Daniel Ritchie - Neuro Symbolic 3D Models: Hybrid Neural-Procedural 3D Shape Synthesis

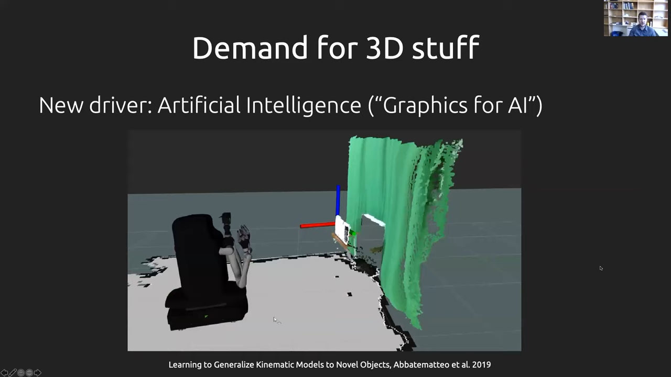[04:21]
It's trying to figure out, okay, where does this door in the microwave hinge when I look at it? So here's kind of its raw point cloud observation of the world. And the way that they train this robot to figure this
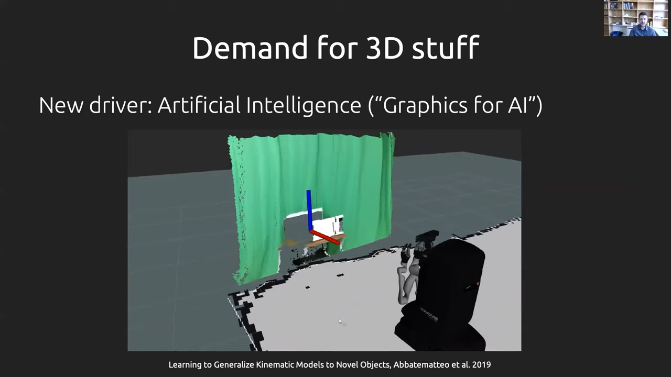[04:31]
out is via a bunch of simulated examples of these like very simplified kind of doors and drawers that are opening.